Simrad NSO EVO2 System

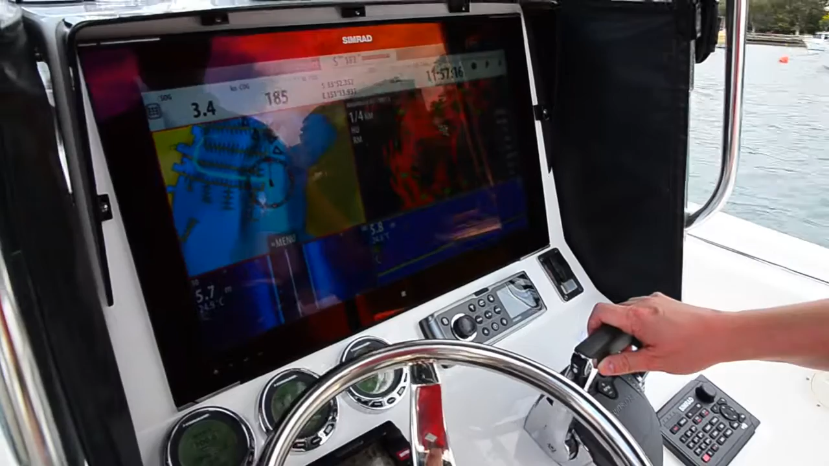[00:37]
So, you don't have to change screen views much.
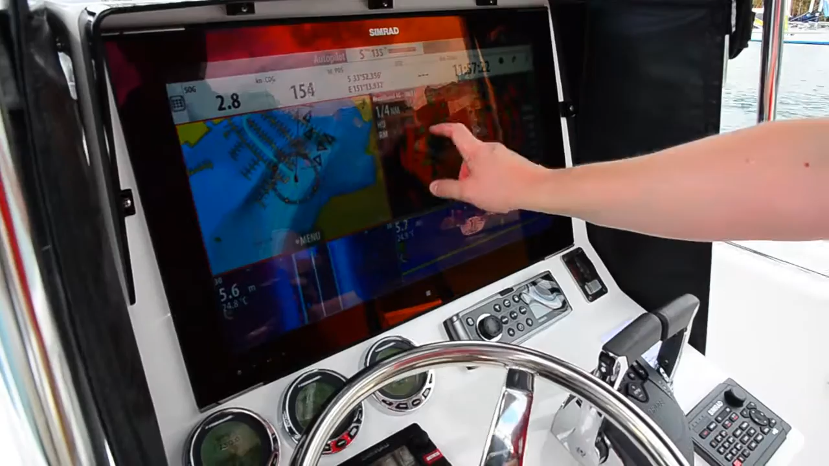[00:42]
You can just touch the particular screen that you're working with and change all of the settings at a key press.
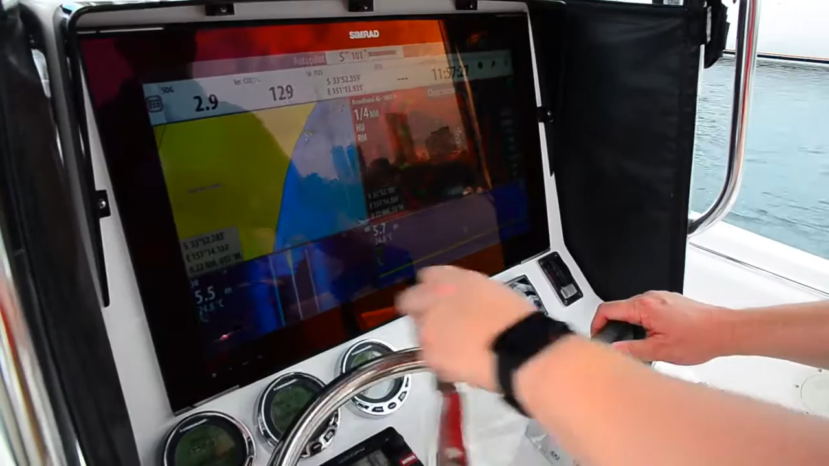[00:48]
If you want to, you can use the OP40 controller if the water's getting a little bit rougher.
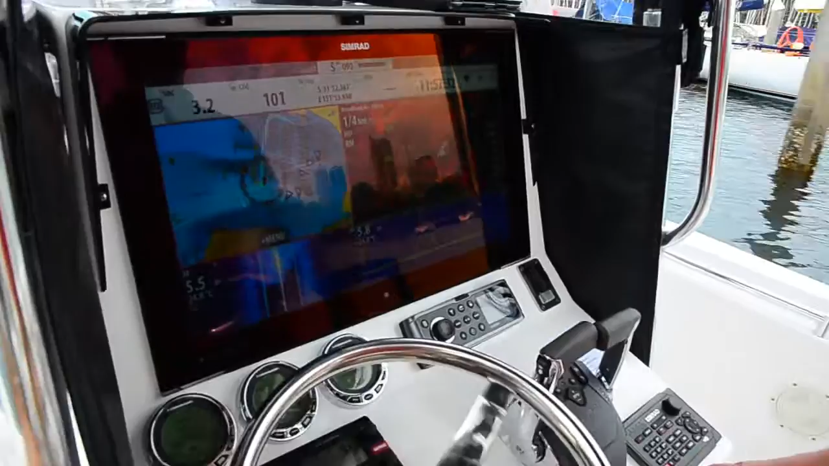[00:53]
It's hard to use the touch.
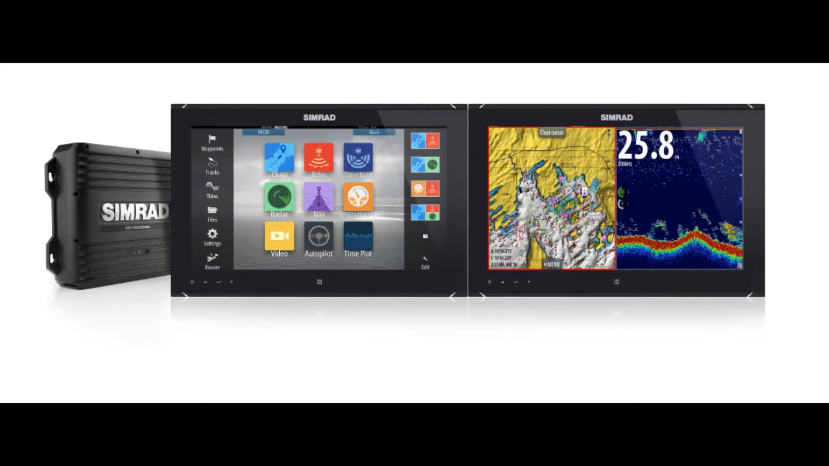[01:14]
So, today we've got a dual 12-inch screen setup.
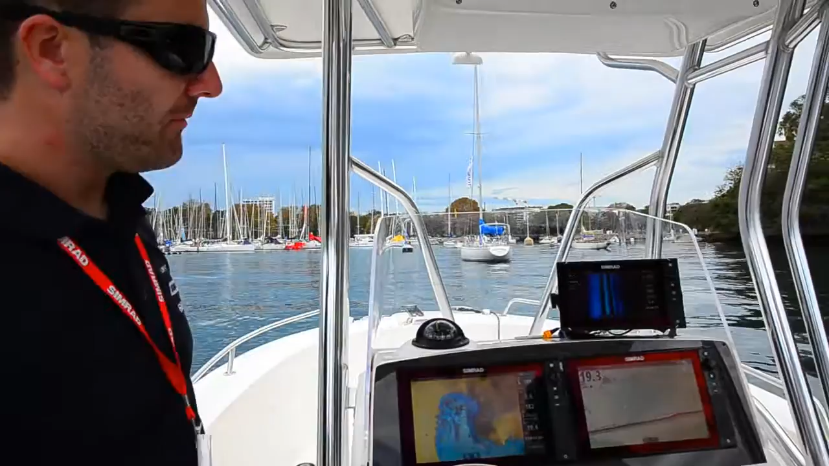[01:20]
We've got two mounted side-by-side in a typical installation. You'll have a chart setup on one display and sonar on the other screen.
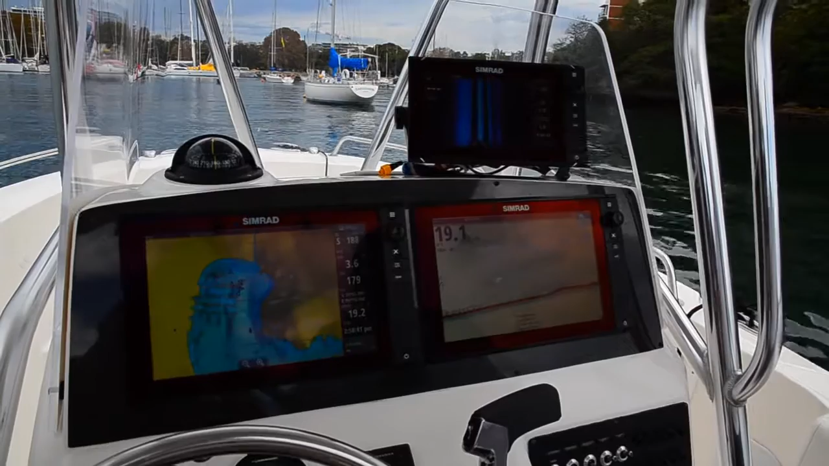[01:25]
It makes it flexible.
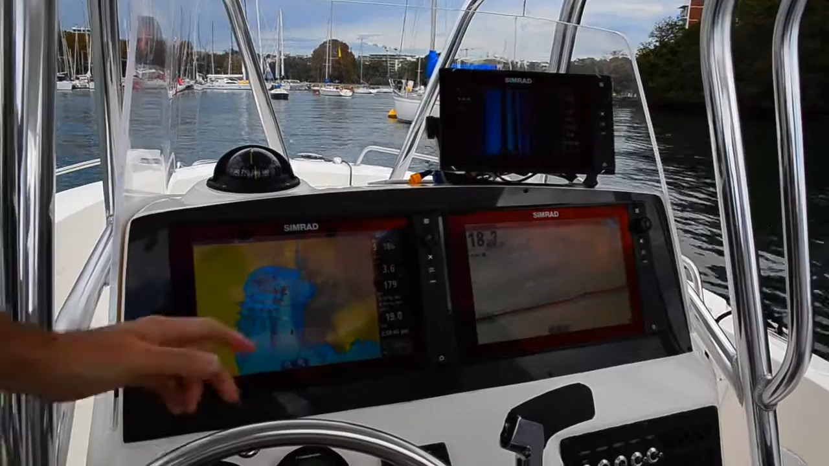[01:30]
You can quickly manipulate your chart while still viewing your sonar simultaneously. This is our workboat, so we've also got a 9-inch display setup on the top.
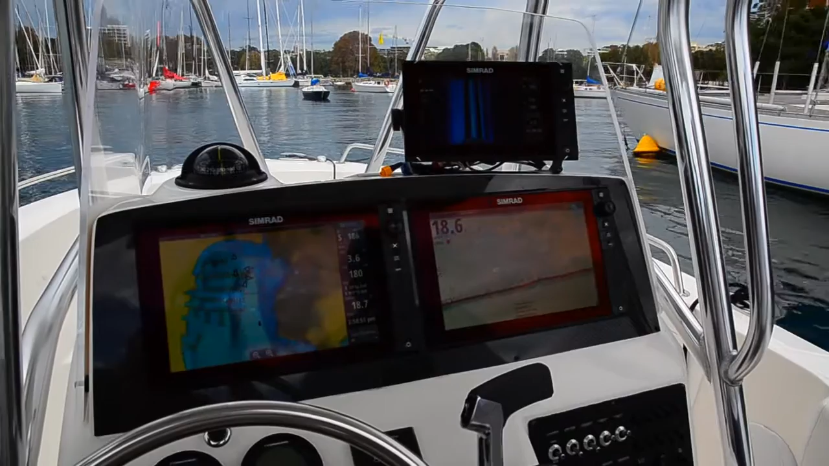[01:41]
And in this case, it's running our structure scan, viewing out the left and right-hand side of the boat. All the modules can be networked together.
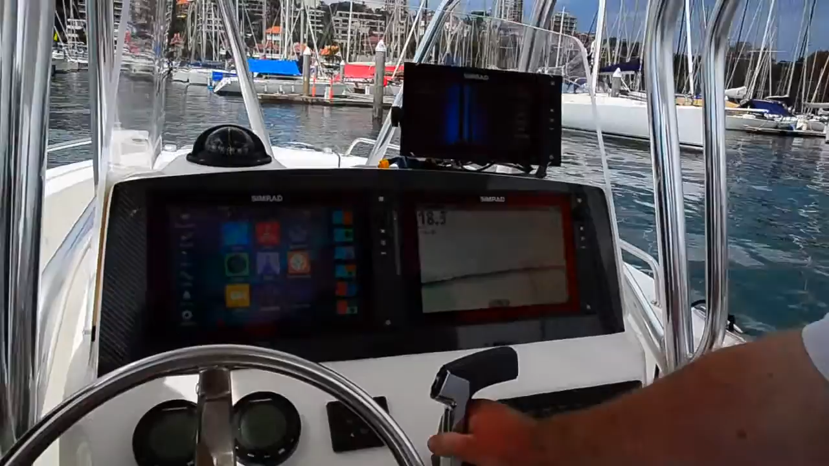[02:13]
We've got our BSM2 deepwater chirp sounder, which you can see running on this display. Our structure scan transducer running up on the 9-inch screen. This boat's also fitted with Sonic Hub audio, so we've got full entertainment control through the display.